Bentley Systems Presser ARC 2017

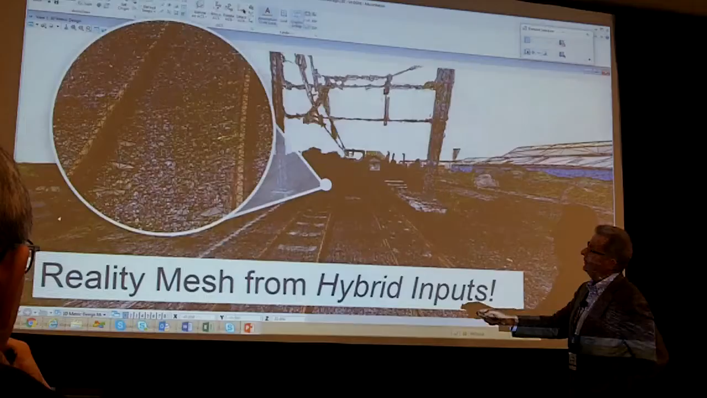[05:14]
So you have a reality mesh combining photography and laser scanning in this process of continuous surveying.
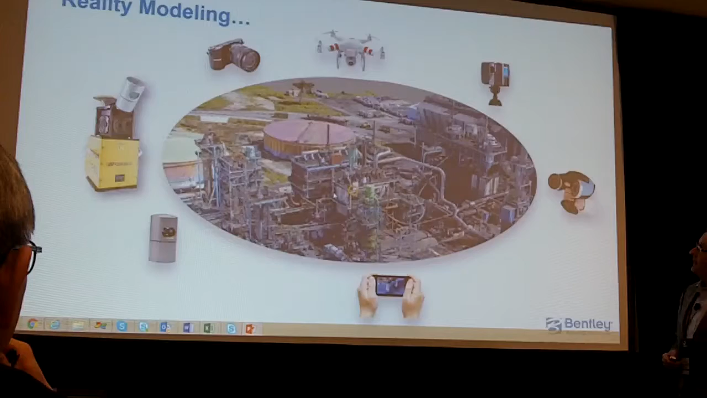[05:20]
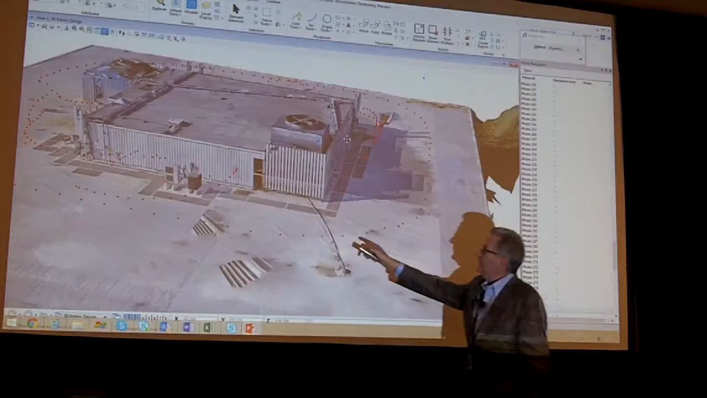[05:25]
And, for instance, in this reality mesh here on the rooftop,
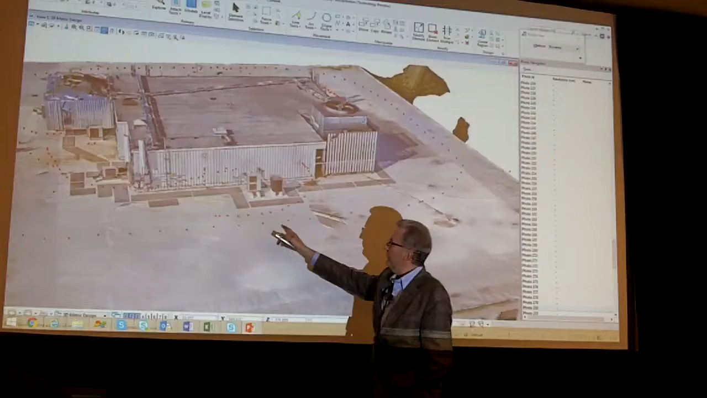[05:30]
each of the dots represents where a photo is taken from a drone or walking around.
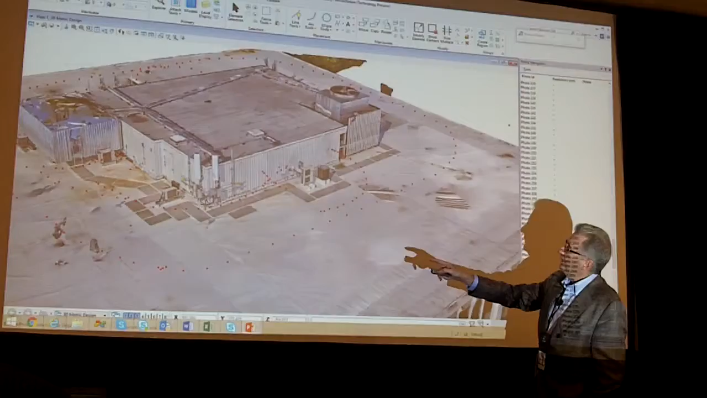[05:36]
And in inspection, we might like to have a closer look, but it would be difficult to look through the photos until we use the 3D
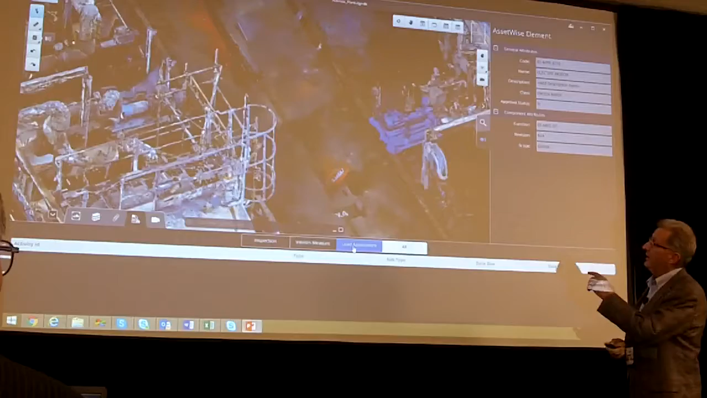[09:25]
to provide access to the whole of the digital enterprise for our operating plant.
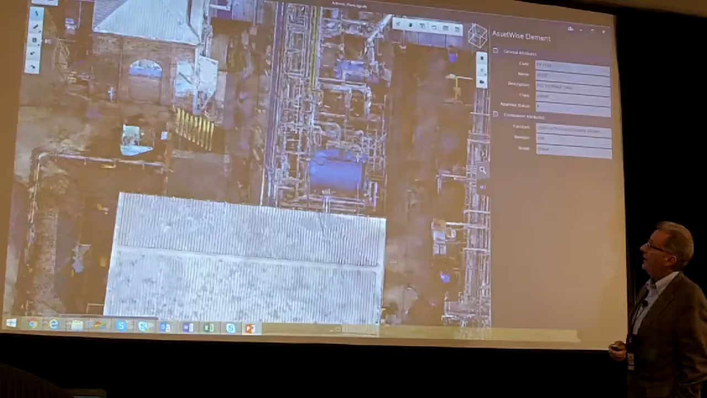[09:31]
Now that can be done. Here's Context Capture Mobile.
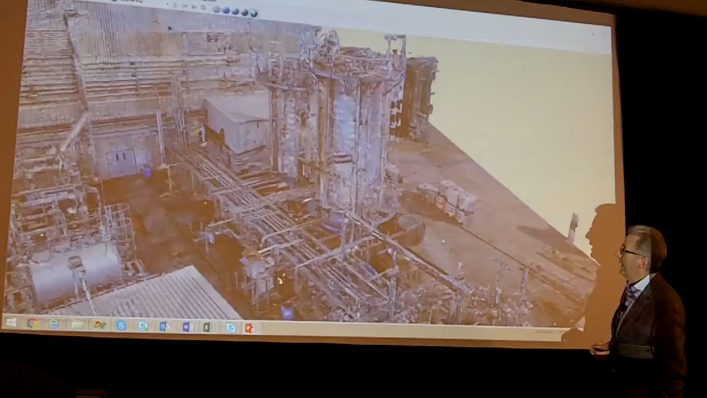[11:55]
Here it happens to be that same plant captured with
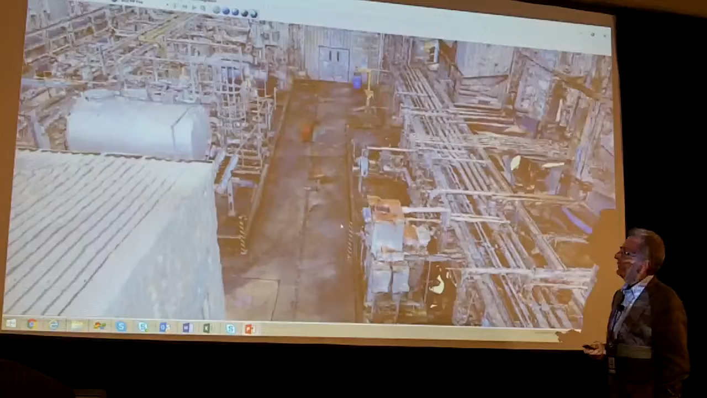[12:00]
digital photography and our context capture software. Siemens has an application, in this case they call Walk Inside,